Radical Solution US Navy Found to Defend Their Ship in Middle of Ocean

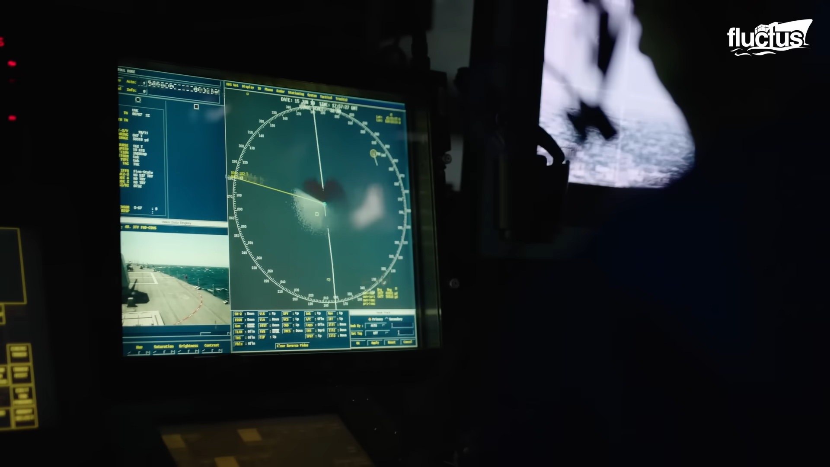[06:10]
With its one-mile range, it's often capable of detecting and destroying a target before a human operator would have been able to identify the threat.